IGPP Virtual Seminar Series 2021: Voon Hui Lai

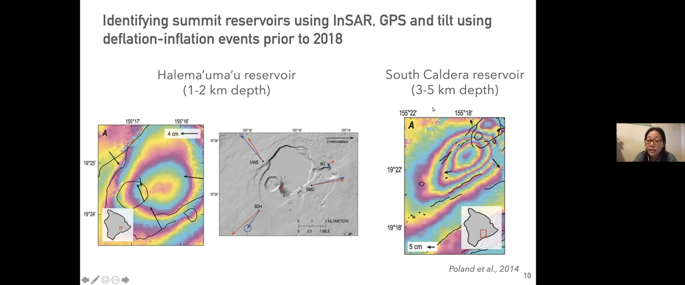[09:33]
And then we have the South Caldera Reservoir, which is, as its name, is south of the caldera. And it's slightly deeper at three to five kilometer depth. Seismically,